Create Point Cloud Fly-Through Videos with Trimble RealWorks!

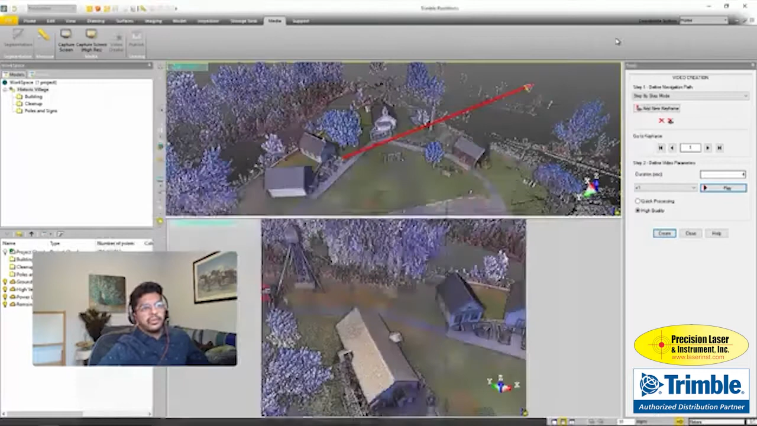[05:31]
So this is a really good way if you want to show off the top of your point cloud, or if you want to give like a really broad view of what's going on, it gives you that sort of Google Earth sort of look. And Trimble Real Works makes that really easy to do. So let's just pick a location here, add a keyframe, and again, we're going to just use these controls here. So either up, down, left or right, and get into a location. If you want, we can preview it again. Let's choose five seconds and just take a quick look.
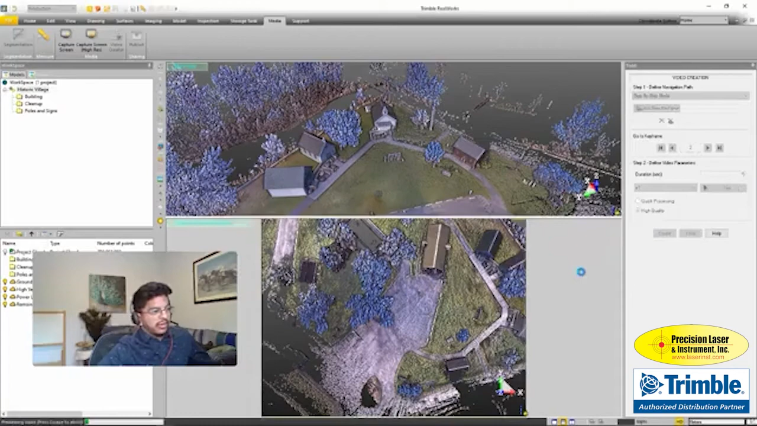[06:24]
Of course, if you have a GPU installed in your laptop, that goes a long way in dealing with point clouds as well. So if we take a look at this video here, and we're all done,
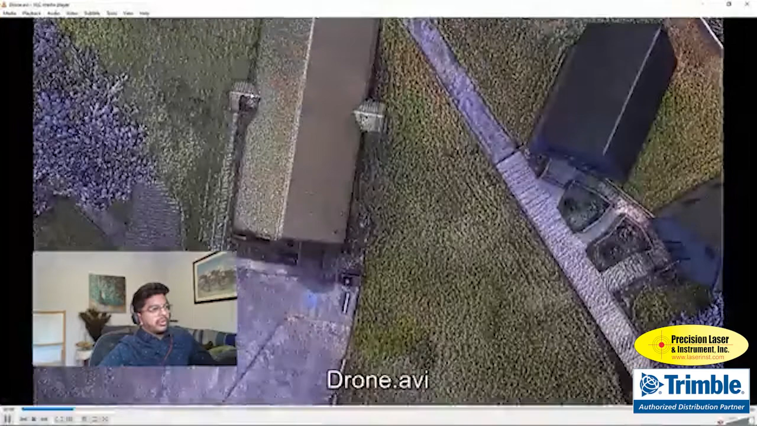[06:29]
pick our drone, and again, you get this nice overhead flyover effect. We'll play it one more time just to take a look at it again. The final effect that I'm going to show you is what I like to call the swoosh.
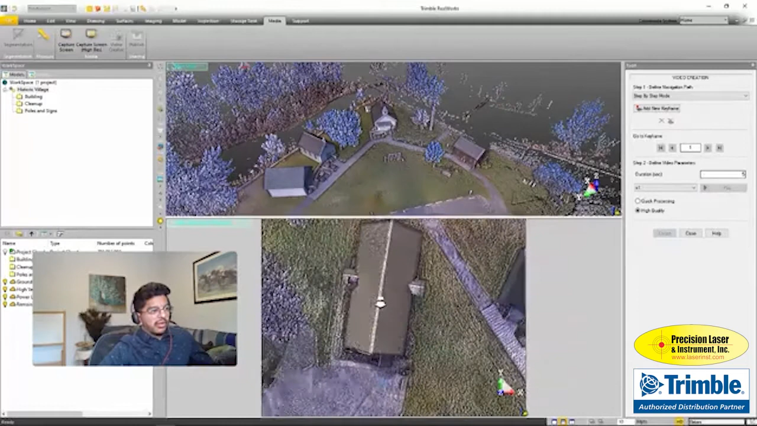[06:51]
So we're already in this bird's eye view. We're going to stay here. And instead of zooming or panning, we're going to add a keyframe, and we're going to orbit. So you can orbit by using your left mouse button here. And just come down to, oh, it's a little too far, right about here. So you're just on the same level here. And that's going to create this nice sort of pan down effect. Again, you can go ahead, set your duration, and create the video. And I'll show you what that looks like as well.